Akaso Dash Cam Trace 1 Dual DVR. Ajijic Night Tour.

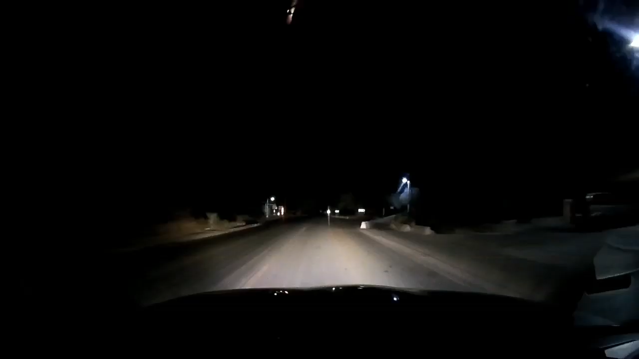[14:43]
And, of course, the convertible is still noisy because it's a soft top. But, I'm anxious to see how the sound is working with my voice. You can see that it's a lot quieter when we don't have
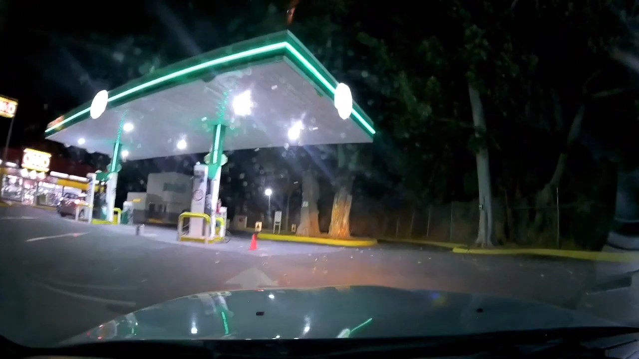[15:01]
50 or 60 mile an hour winds going across the soft top on the convertible. So, I'm thinking this is more like what it would be in the van or the motorhome or a regular car that's not a convertible.
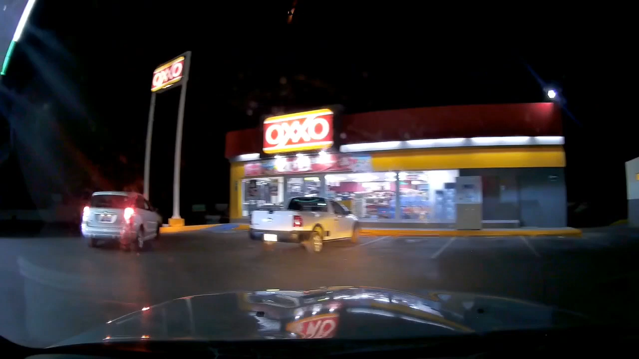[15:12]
So, I'm wanting to follow this because it said you could see license
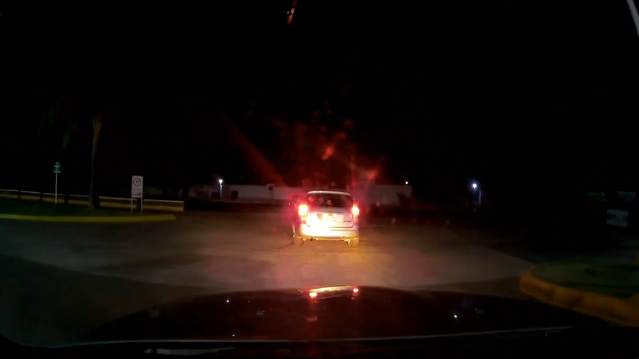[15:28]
plates at night. I don't want to tailgate him, but... Actually, what I want to do is punch it and pass him, but... Okay, it's a camera test. Not a car test. I'm liking this camera a lot.
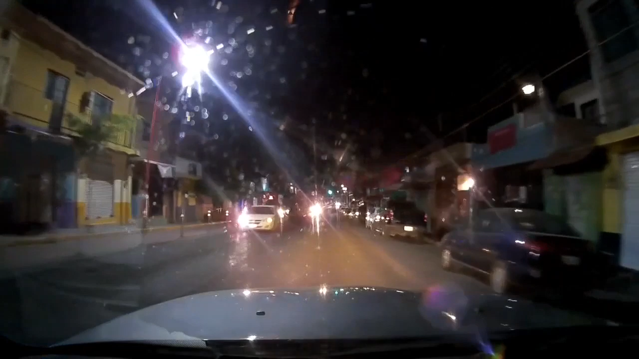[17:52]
So, that's another really good thing, I guess, about having a dual camera, is that you're getting a lot more information recorded.
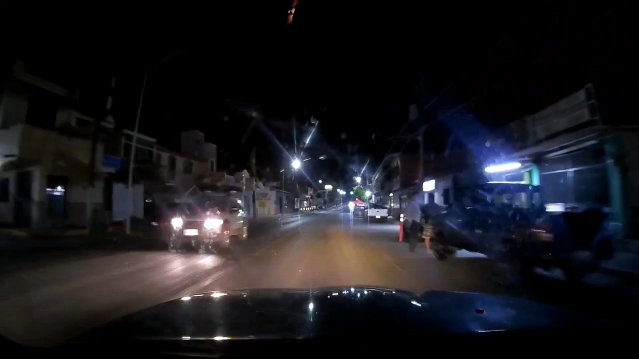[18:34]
but it's 10 o'clock at night. You can see people are eating at the street places. The pizza place is still open. And for those of you who aren't here for the camera test, you're here to take a ride in Ajijic, Jalisco, Mexico.